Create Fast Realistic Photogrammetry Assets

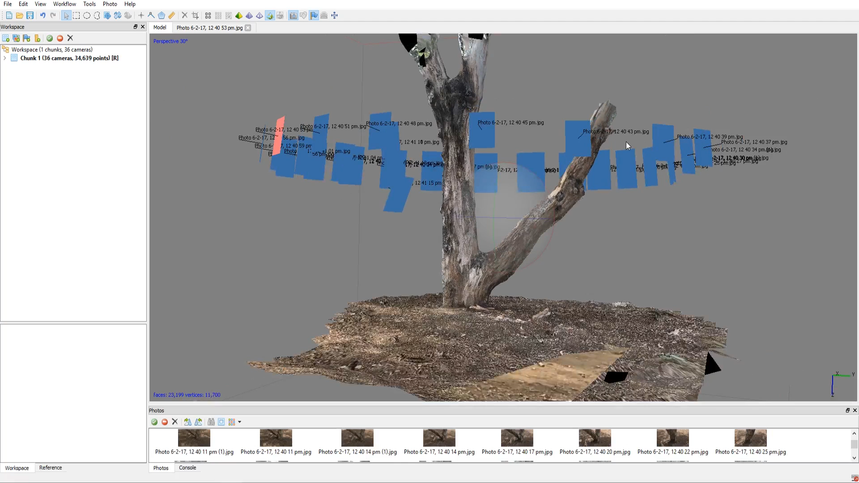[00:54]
aligning the photos in a circle and it automatically does that you don't have to worry about trying to align stuff
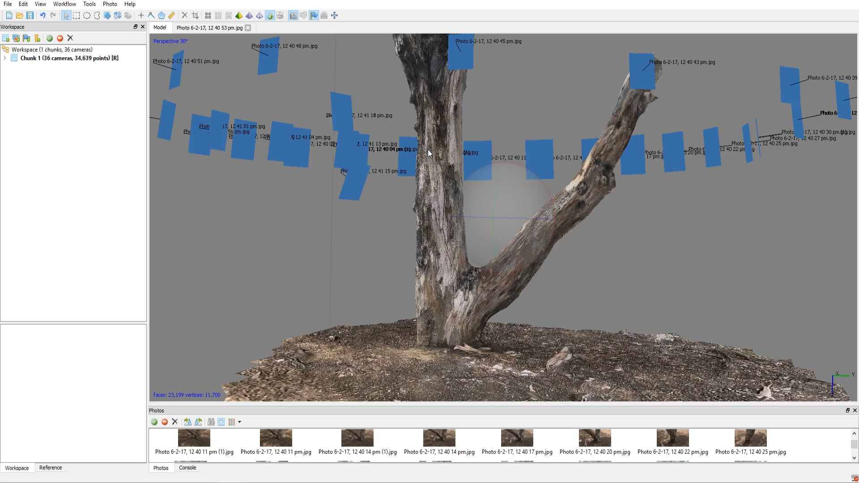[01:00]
and then just creating the model and the texture
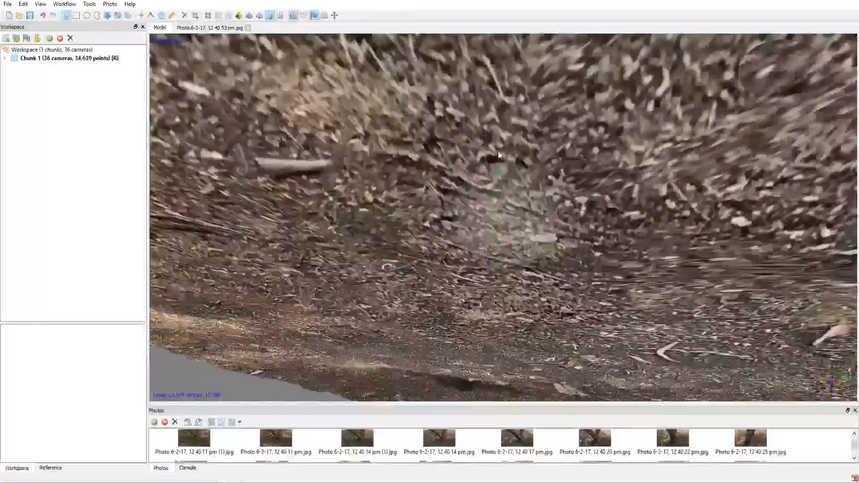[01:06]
and basically what I forgot to do that on the day I didn't have a big selfie stick so I couldn't like hold my camera do another pass going
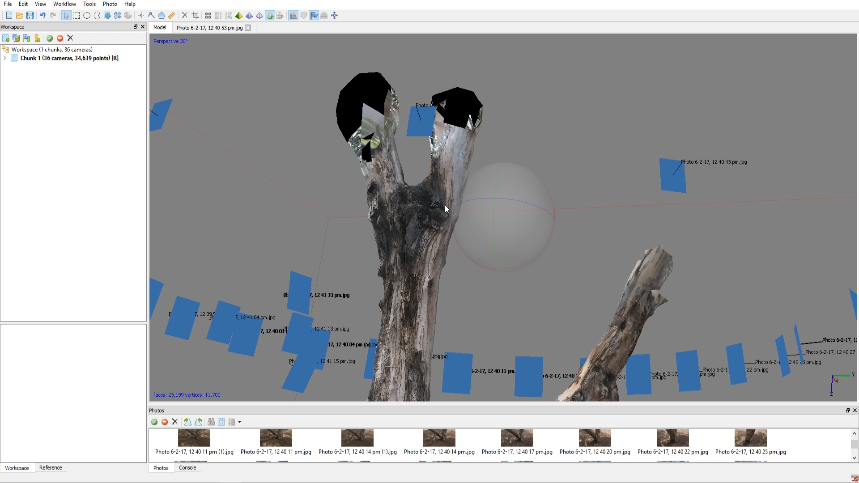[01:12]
like around up here to capture the leaves so I'll have to make sure I do that for my next my next test but I reckon that's going to work really well and as you can see the detail is off the chain here we've got
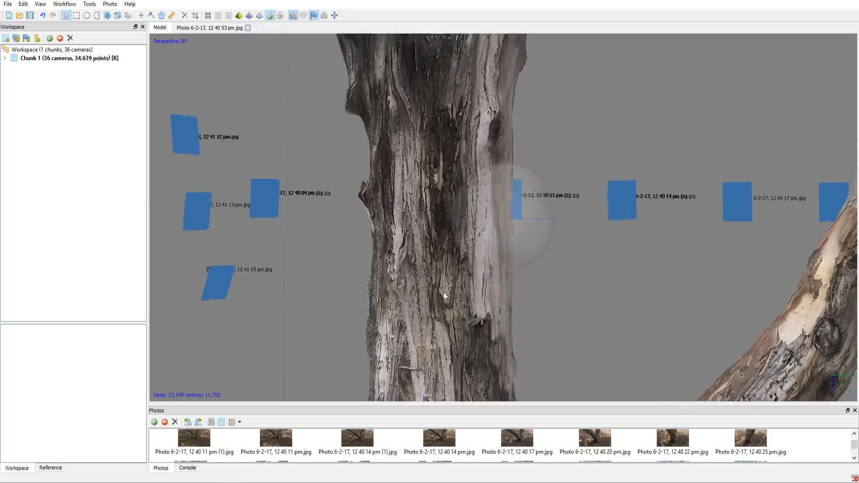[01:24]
really really nice results coming in it looks really nice and it's even picked up all the
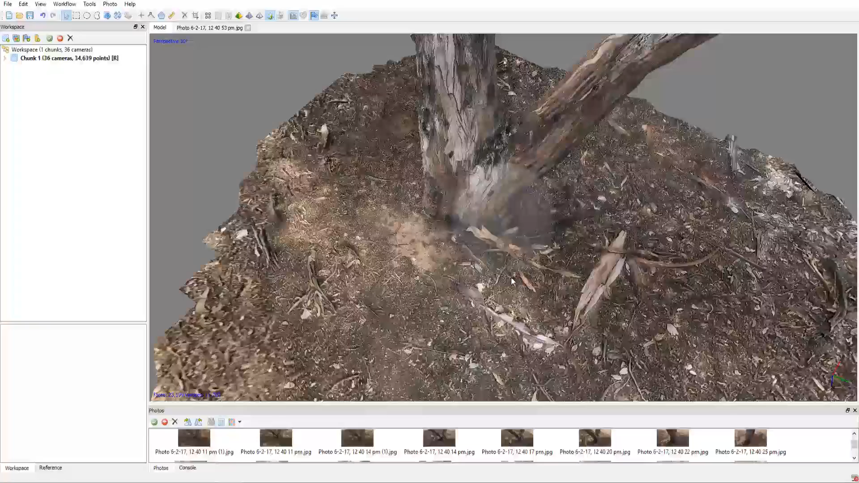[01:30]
ground texture which I thought was an added bonus so and I've actually learnt this technique through a GDC talk from I think it was Star Wars Battlefront and they had a really really interesting perspective of going in just capturing all of their assets they went out to the desert to the snow and they walked around and then did all this photogrammetry even on like massive environments and stuff it's really really interesting I'll put the link in the description so you can have a watch of it
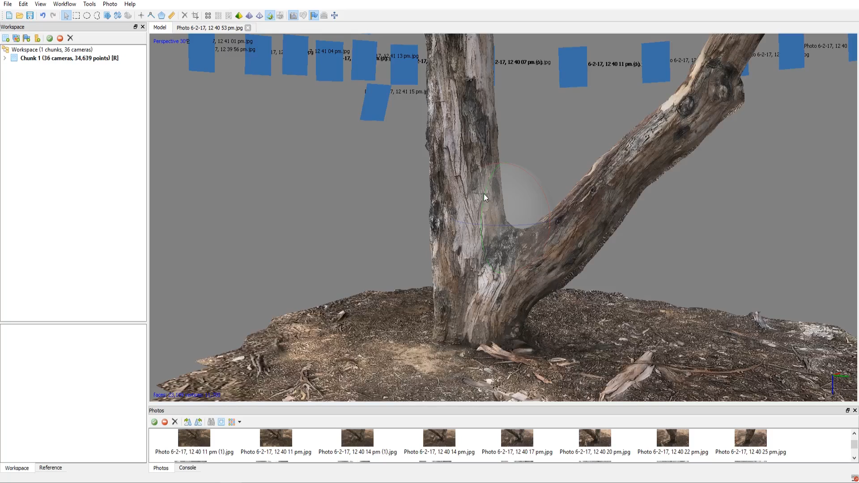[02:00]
but you're probably interested to know how we got to we got to make this and I'll show you what happens once we've exported that into Maya I kind of did this quick little sequence
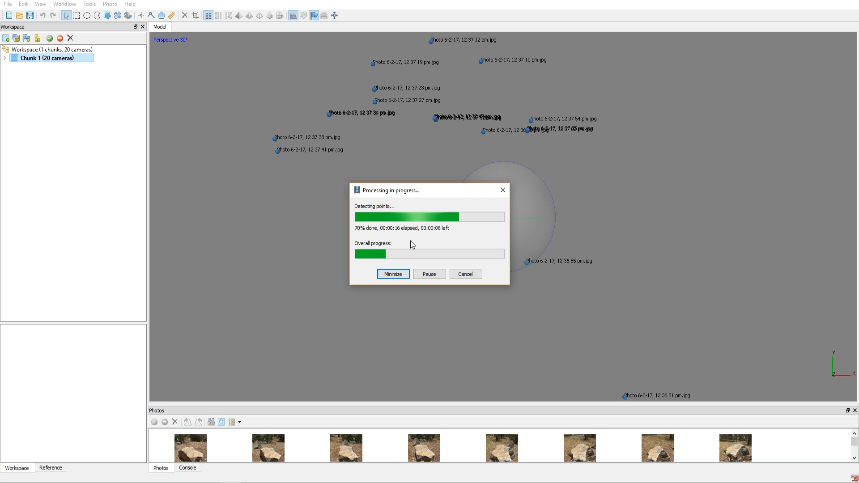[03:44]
and make it kind of do a 360 movement that we did and it basically does this by detecting the points in the pictures and matching them together with that slight offset so that's how we can adjust the position so I'm going to let this finish it's going to take about a couple of minutes and then I'll unpause it and then we'll continue
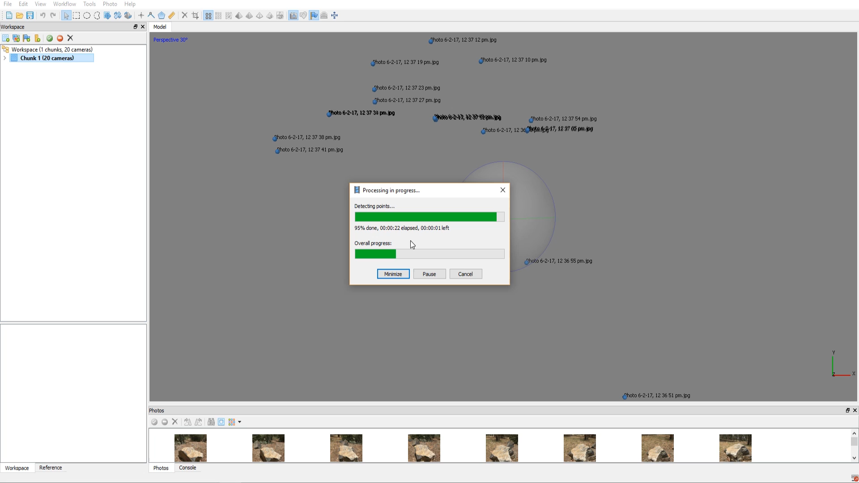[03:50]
all righty so the processing is finished and as you can see we've kind of been left with this kind of view and you can see that
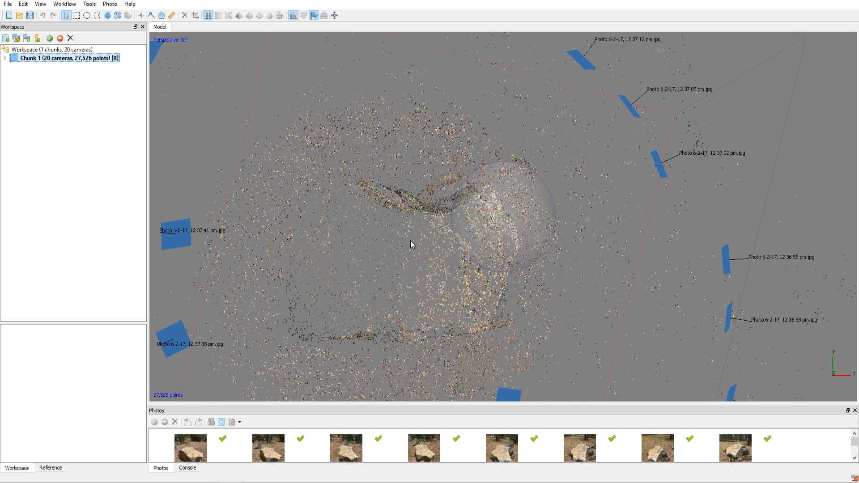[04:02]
it's worked quite nicely and this is kind of what I did I kind of moved around the subject and you can see that it's done a really nice job of creating this nice point cloud
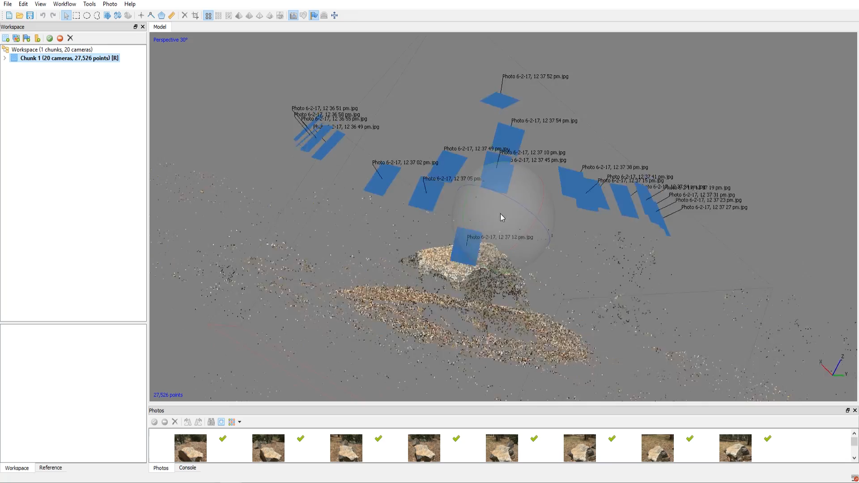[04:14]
and this gizmo sometimes gets a bit out of order but you can see that you can see a rock there which is really really nice
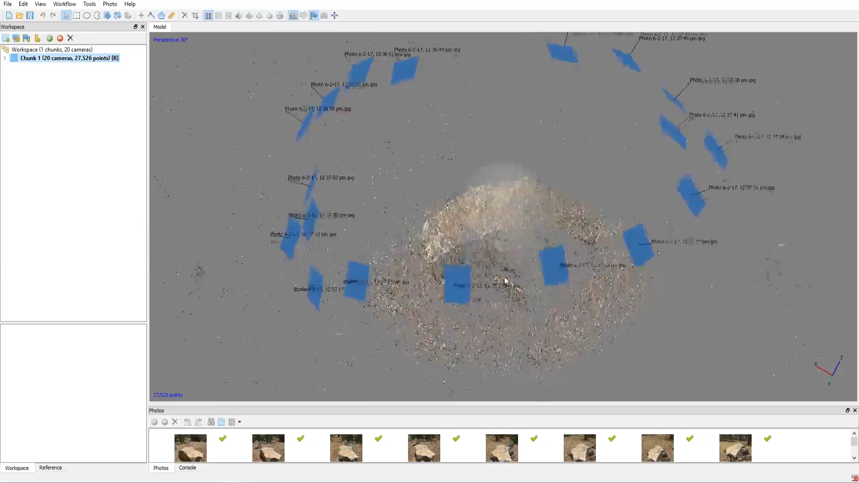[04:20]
so what we want to do now is actually create the model and if you don't see this general outline what you